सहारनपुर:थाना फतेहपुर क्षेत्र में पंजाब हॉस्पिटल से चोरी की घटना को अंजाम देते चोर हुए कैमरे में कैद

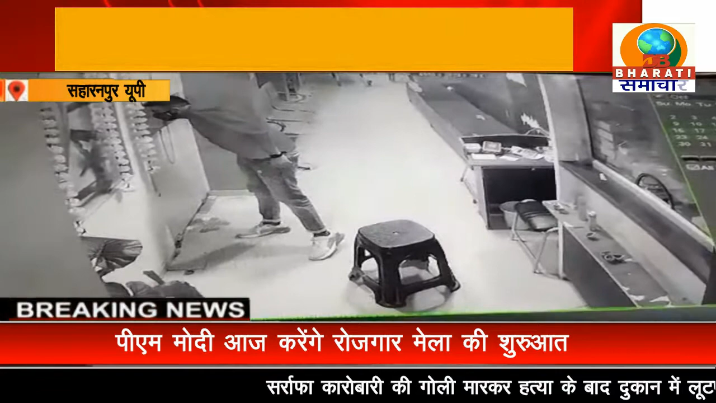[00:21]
दिन निकलते ही चोरों ने अस्पताल में घुस कर लैपटॉप और मुबाइल चोरी कर लिया चोरी की पूरी घटना कैमरे में कैद हो गई पेड़ित ने थाने पर तहरी देकर